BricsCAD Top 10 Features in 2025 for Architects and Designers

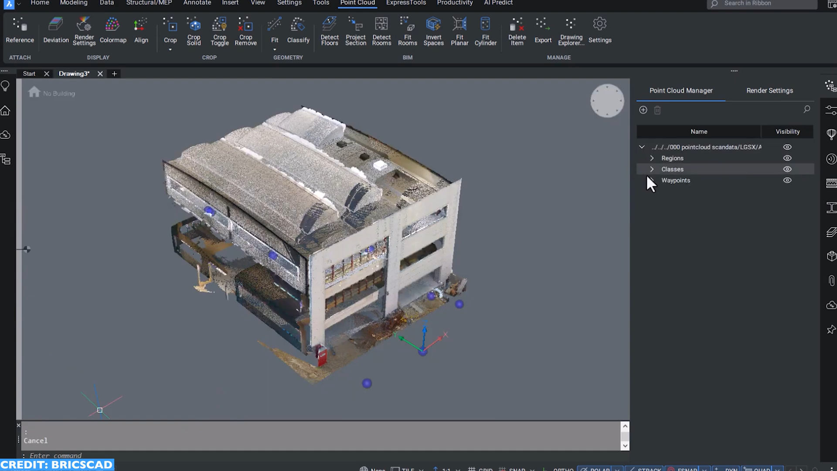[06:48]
best in class if you've ever tried to import point cloud data into revit or archicad it just
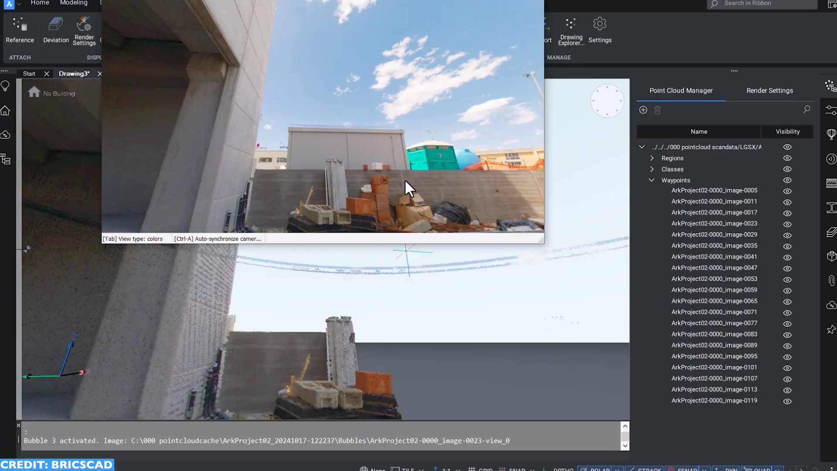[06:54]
doesn't matter how good your computer is it is always going to be a little bit slow a little bit glitchy a little bit
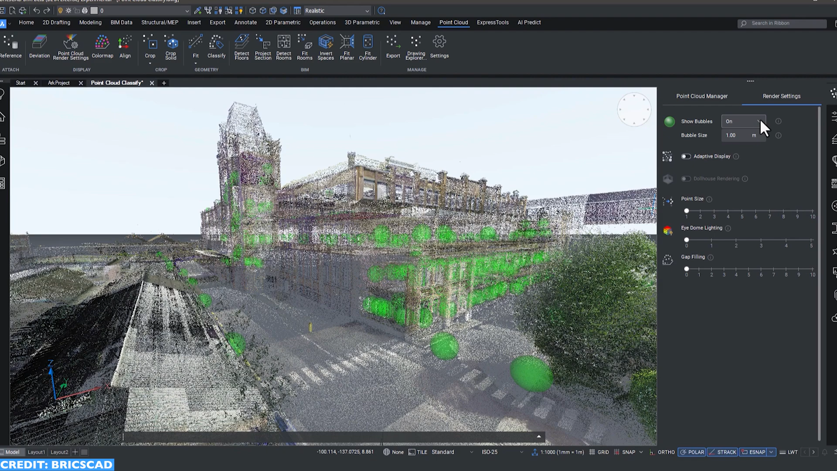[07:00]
challenging to use that data whereas because bricks cad's point cloud data software has been built
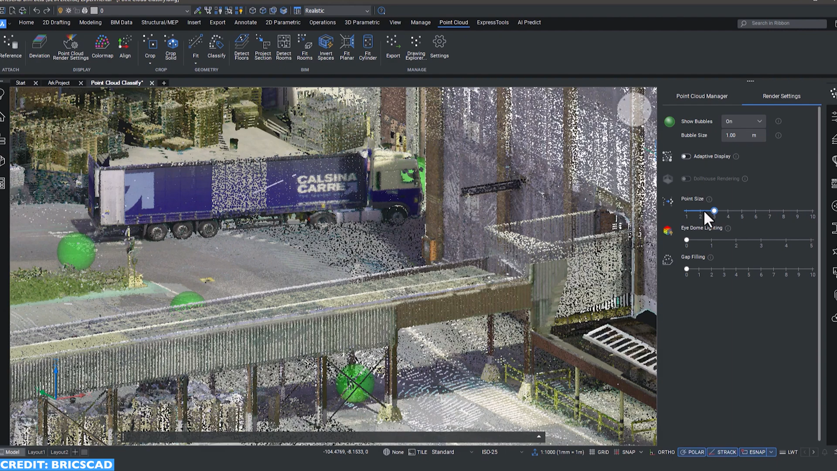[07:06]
from the ground up to specifically communicate with the exact tools the surveyors are using on the ground it imports this data without even
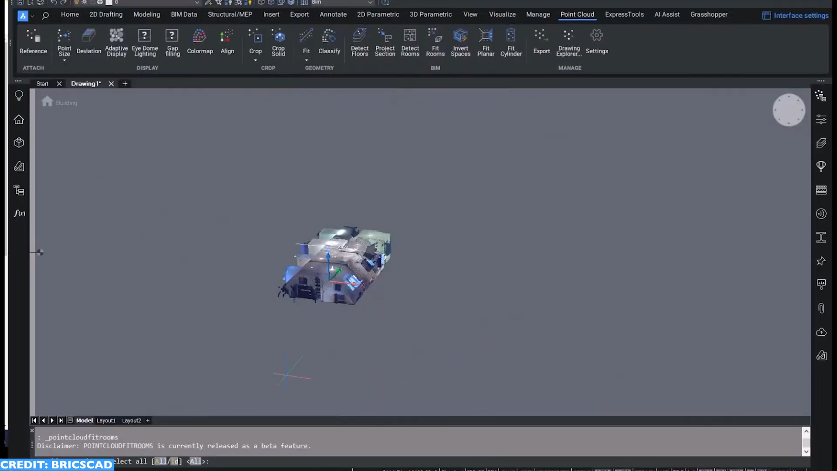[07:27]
your point cloud data into a massing
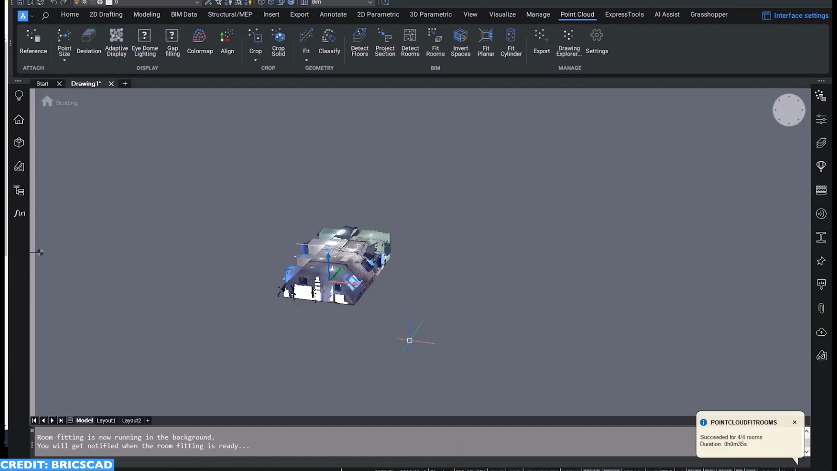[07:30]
so that you can utilize the generic shapes and start working on your concepts and ideas to
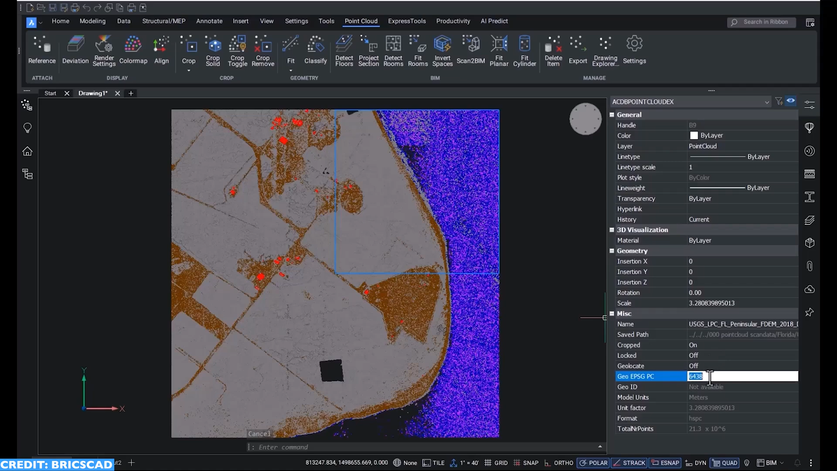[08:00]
so when we import it into bricks cad we then have to ensure that geolocation is set up correctly so that when we go back to export our data to our engineers to our surveyors or
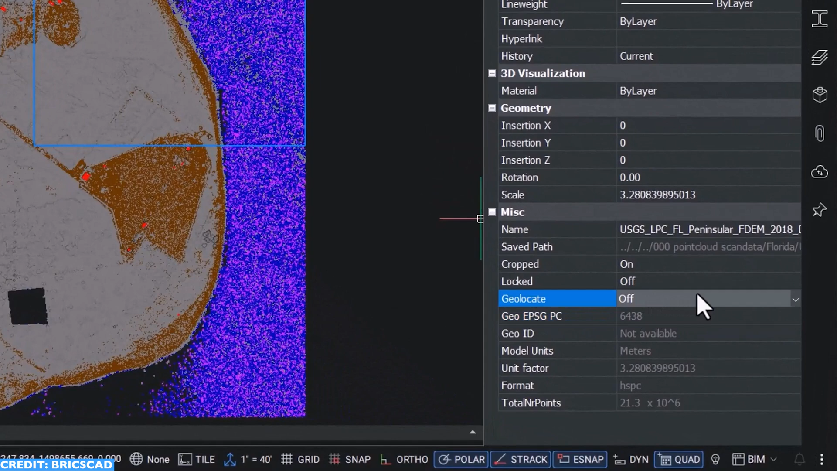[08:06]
back to the live construction team that geo reference data is going to make it so much easier for them to utilize the information especially when it's for a surveyor back on site
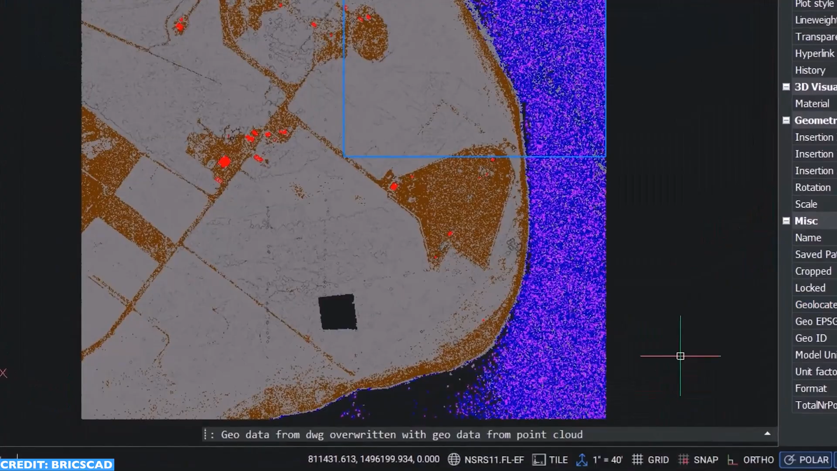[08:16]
now if you're thinking why is geo reference
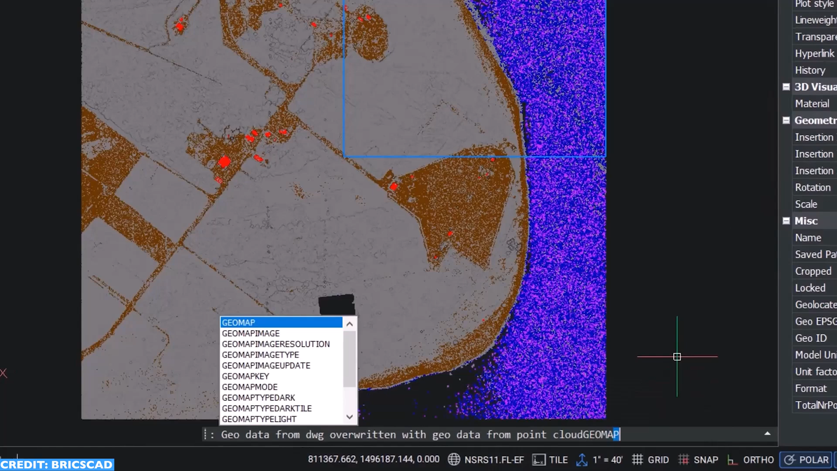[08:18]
data so critical well here in australia georeferencing is critical on almost